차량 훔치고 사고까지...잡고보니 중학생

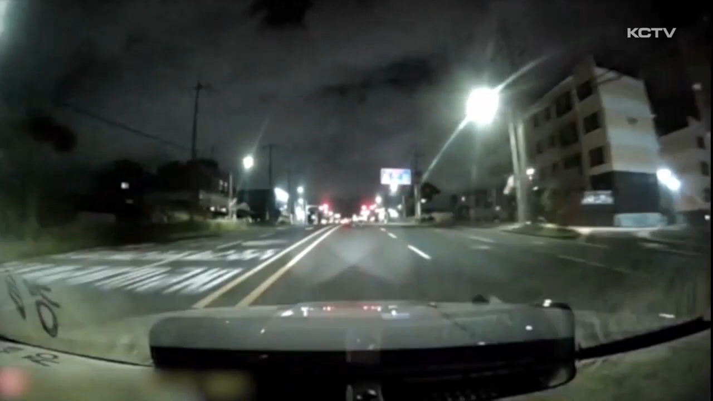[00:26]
늦은 밤 순찰차가 신호대기 중이던 하얀 SUV 차량에 다가갑니다.
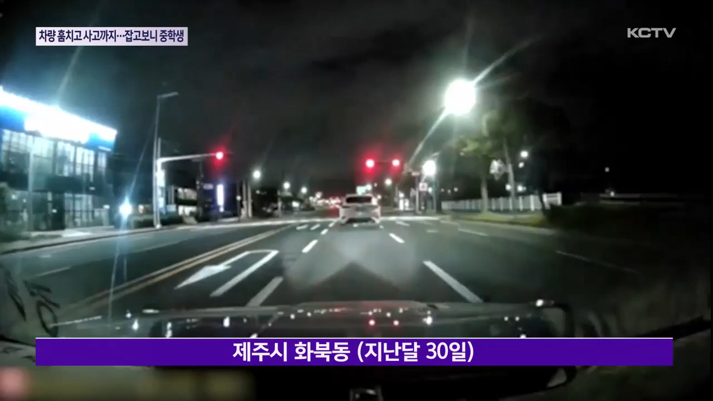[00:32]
순찰차가 옆으로 다가가자 갑자기 신호도 무시한 채 속력을 내며 달아나기 시작합니다. 지난달 30일 제주시 노영동의 한 아파트에서 도난 신고가 접수된 차량입니다. 화북동에서 발견된 도난 차량은 경찰에 보고 도주하기 시작해 제주항 인근 시설물을 들이받고 나서야 질주를 끝냈습니다.